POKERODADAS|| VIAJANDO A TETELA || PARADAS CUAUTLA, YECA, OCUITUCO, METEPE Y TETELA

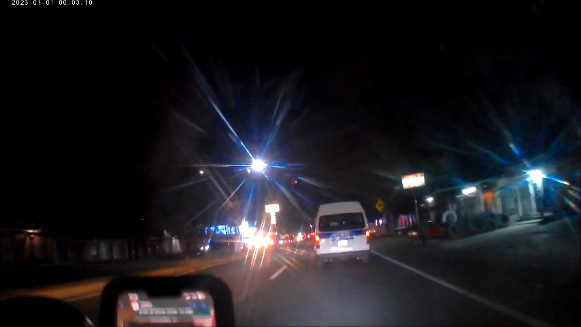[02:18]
Pero hay tráfico, güey. Así que yo creo que voy a tener tráfico hasta pasarte el cingo.